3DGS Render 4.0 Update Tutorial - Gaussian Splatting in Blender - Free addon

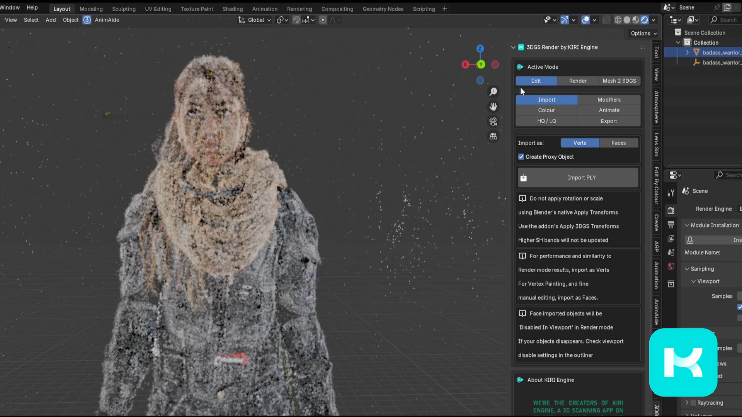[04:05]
I don't want the background points.
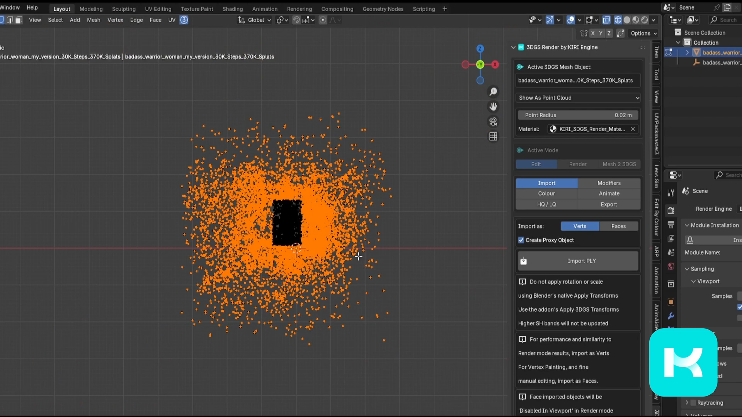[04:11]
So in edit mode, I use blender's native selection tools to select and delete most of the background points.
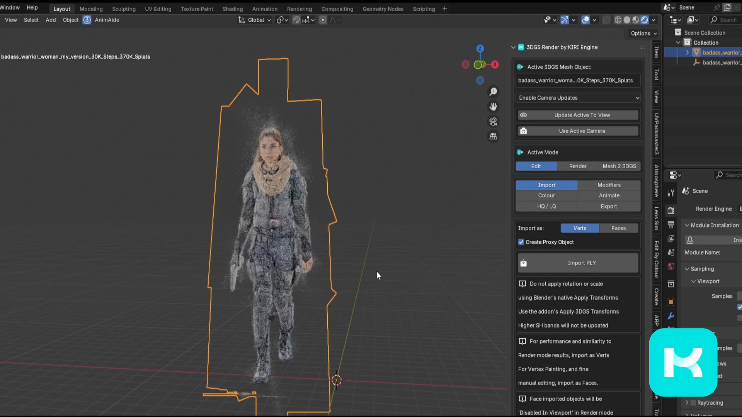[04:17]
When I jump back into render mode, the updates are visible automatically.
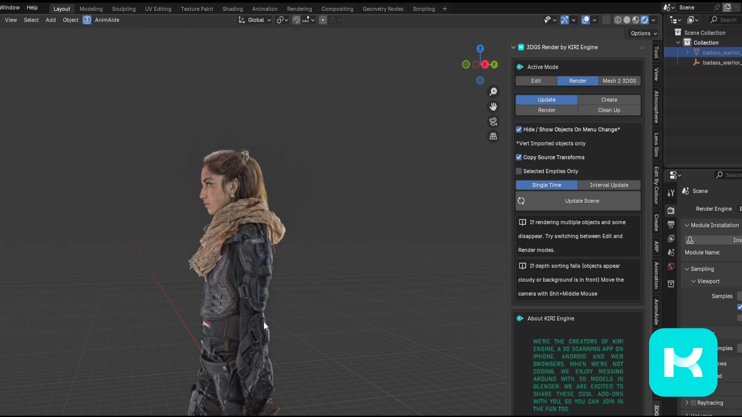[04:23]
Any updates made to the object's color
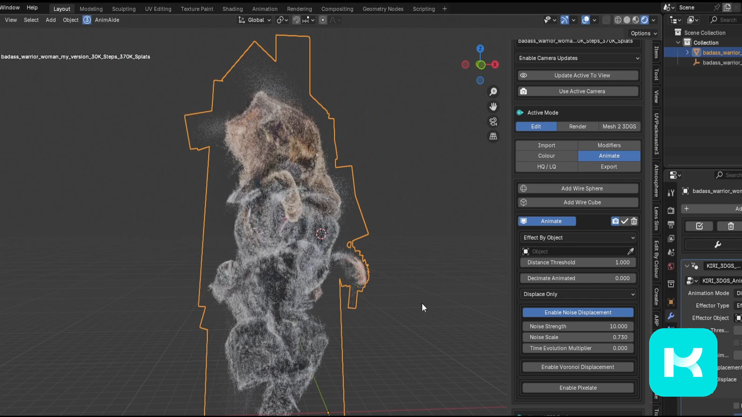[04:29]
or animation with the add-on will also be visible in rendered mode.